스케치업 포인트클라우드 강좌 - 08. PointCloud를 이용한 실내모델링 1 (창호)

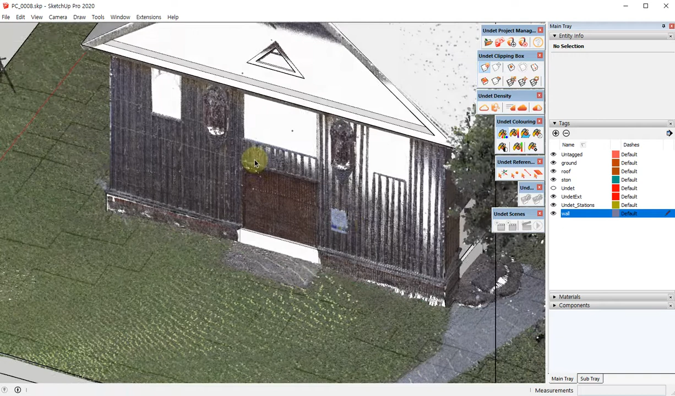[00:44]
자 일단 클린픽박스를 이용해서 모델링하고자 하는 문이 있는 영역만 따로
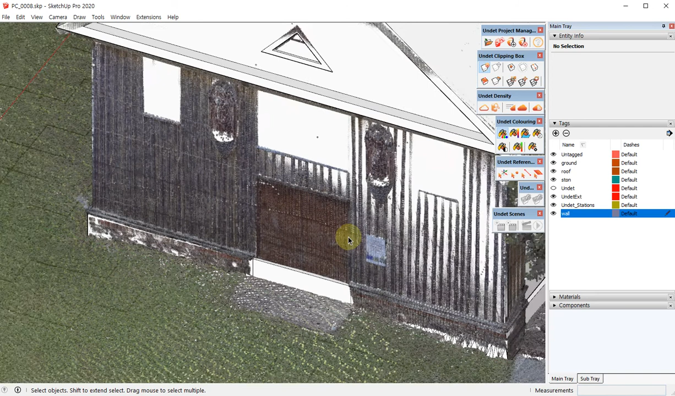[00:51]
영역을 지정해보도록 하겠습니다.
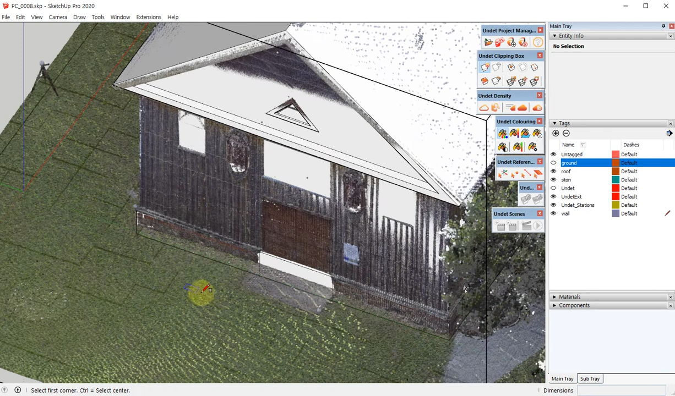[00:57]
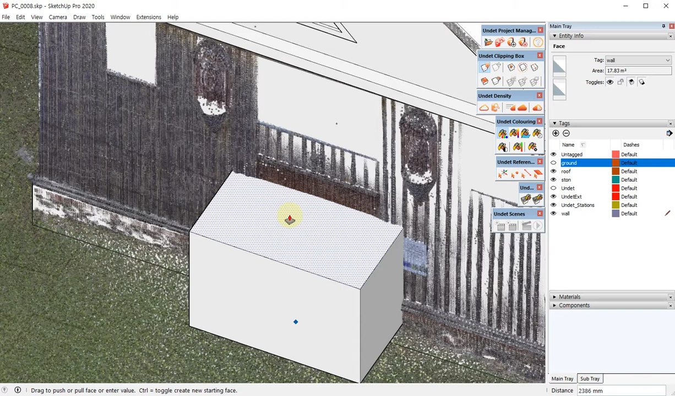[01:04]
자 지금까지 스케일 도구를 사용을 해서 클린픽박스 만드는 걸 많이 보여드렸는데요.
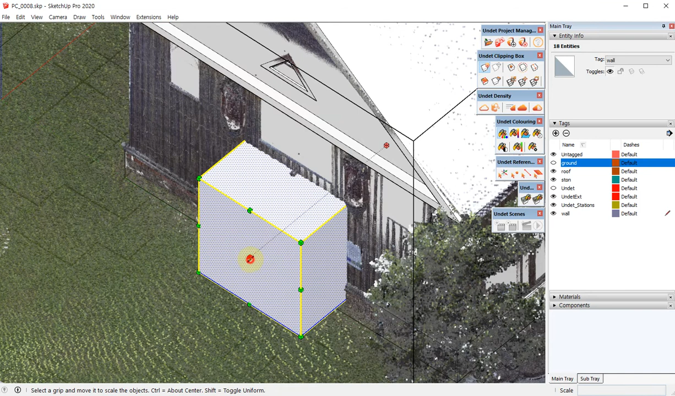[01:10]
이번에는 객체를 모델링해서 클린픽박스를 배치하는 법에 대해서 설명을 드리겠습니다.
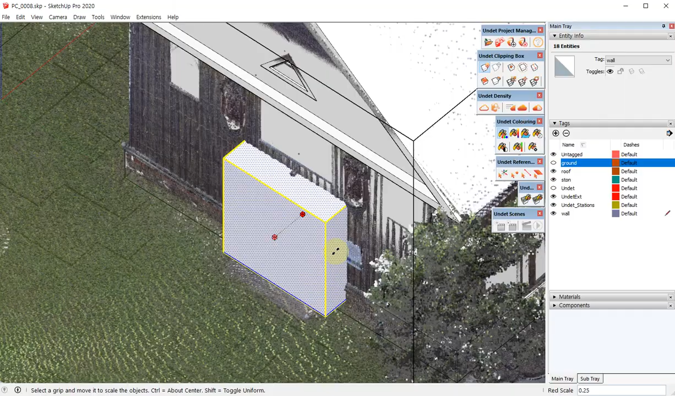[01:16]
자 이런식으로 문을 모델링 할 쪽만 육면체를 만들구요.
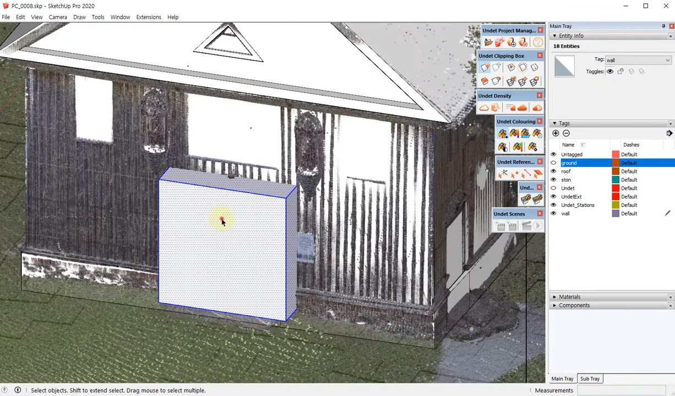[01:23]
그룹을 만듭니다. 그 다음에 이 객체를 선택하신 다음에 언데드 클린픽박스 툴바에서 보시면
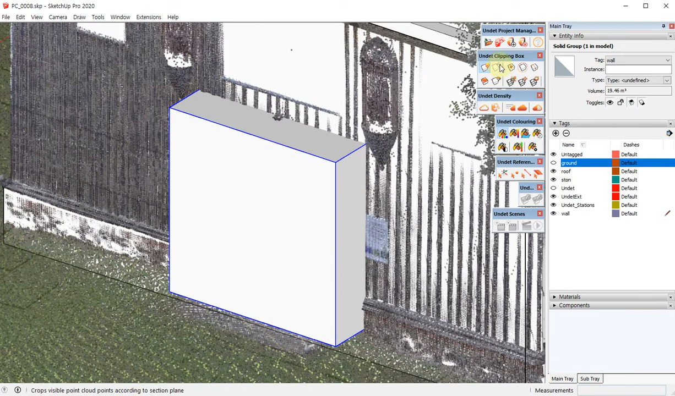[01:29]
뉴바이 셀렉션이라는 아이콘이 있어요. 이쪽을 클릭하시게 되면 제가 선택했던 육면체 형태가 바로 클린픽박스로 만들어지게 됩니다.
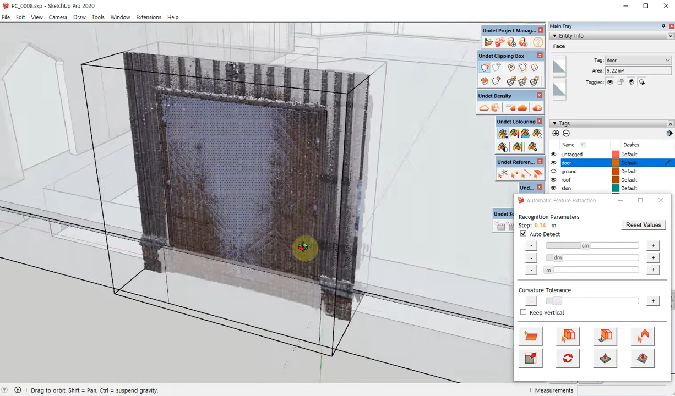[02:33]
자 그 다음에는 스케일을 이용을 해서 크기 조절을 해주구요.
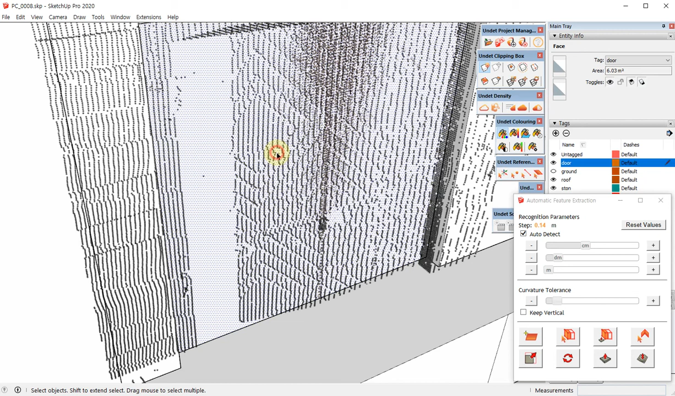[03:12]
면 선택하고 익스트루드 셀렉티드 프레인을 이용을 해서 푸시풀을 합니다.
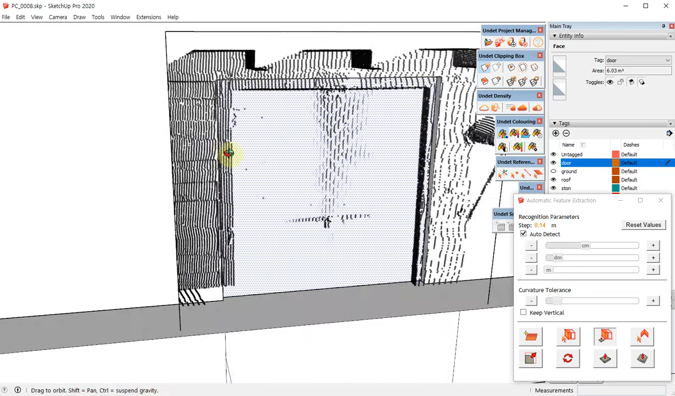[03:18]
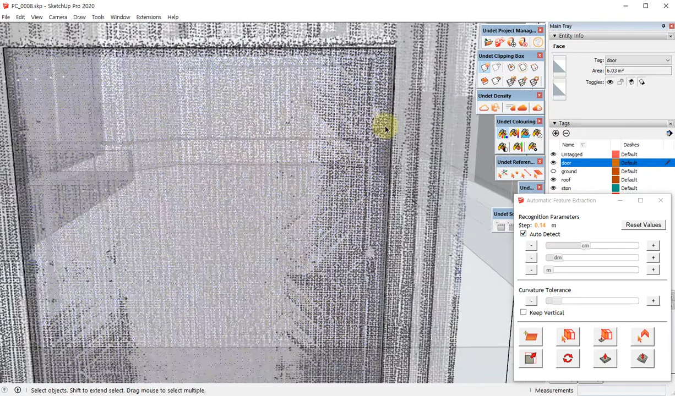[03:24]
그리고 여기 옆쪽에 보시면 경첩이 살짝 보이구요. 프레임이 이렇게 돌아갑니다. 그래서 이쪽 면을 잡고 옵셋을 이용해서 일단 면을 분할을 해주구요.
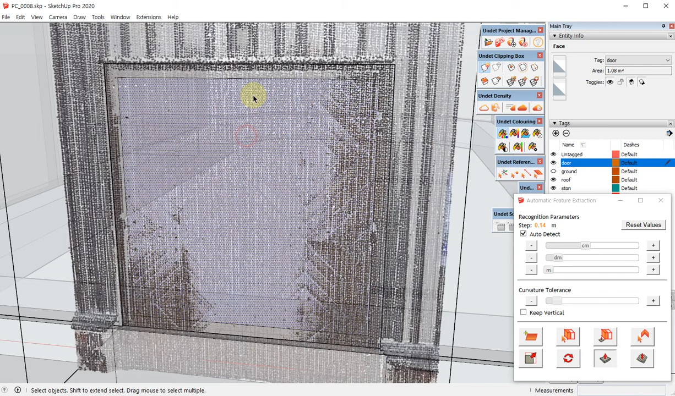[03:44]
그 다음에 스킬 도구를 이용해서 프레임 크기를 조절을 합니다.
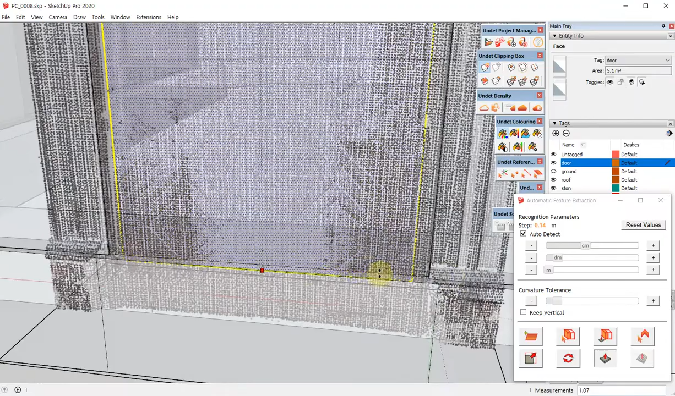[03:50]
아래쪽은 맞닿아 있어야 될 것 같구요. 자 이제 분리된 면을 선택을 해주시구요.
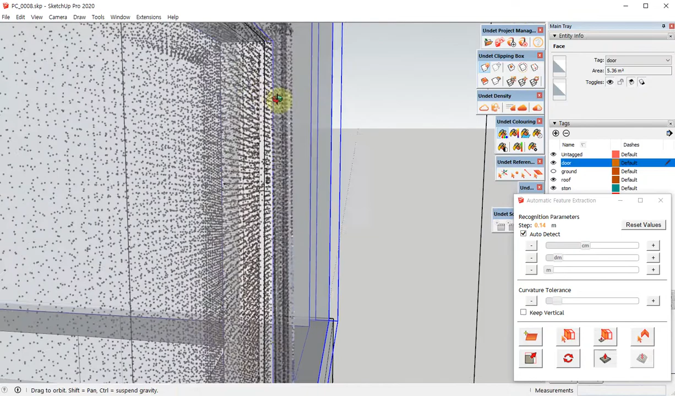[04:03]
자 측면에서 보게 되면 살짝 프레임 쪽이 더 튀어나와 있습니다.
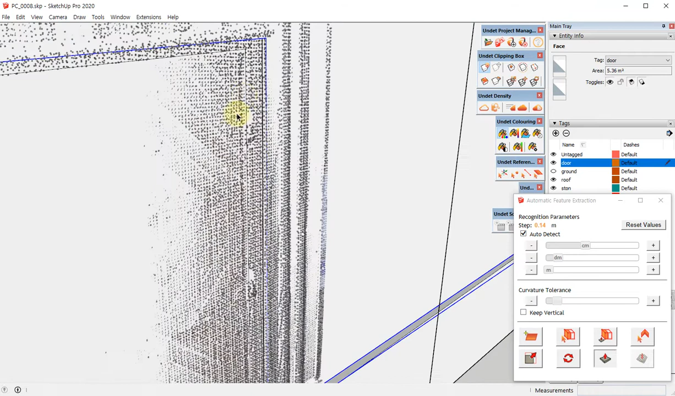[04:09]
푸시풀 도구를 이용해서 조금 더 바깥쪽으로 이렇게 빼주시면 되구요.
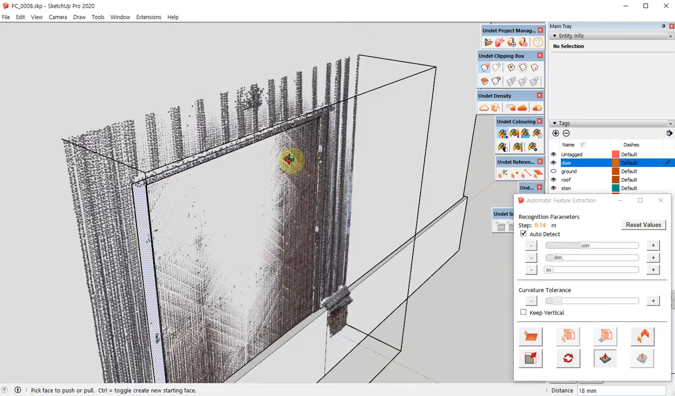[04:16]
자 그 다음에 엑스레이 모드를 켜고
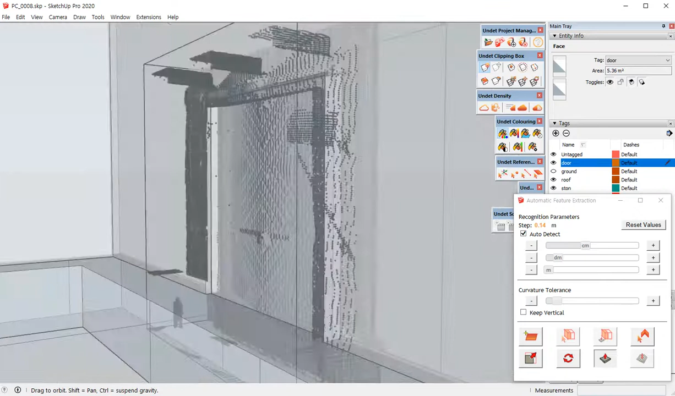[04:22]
자 문 자체가 가운데가 나뉘어져서 양쪽으로 열리는 형태에요.
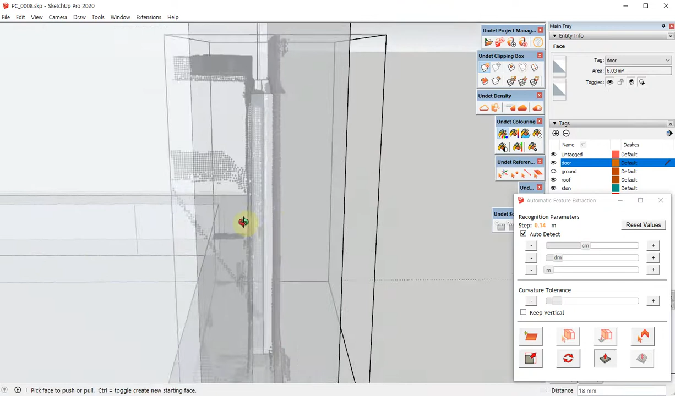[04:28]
자 라인 도구를 이용을 해서
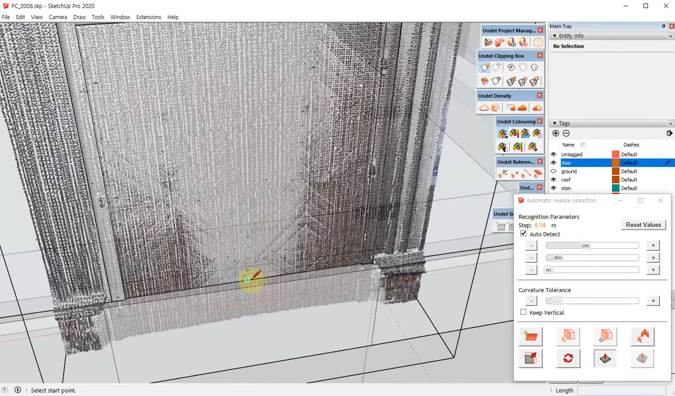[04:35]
자 미드 포인트 사이를 이렇게 그려주시면 되겠습니다.
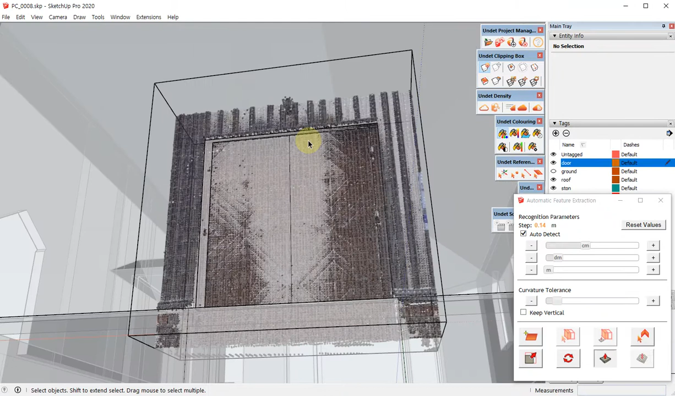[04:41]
자 그룹을 해서 마무리를 하도록 하구요.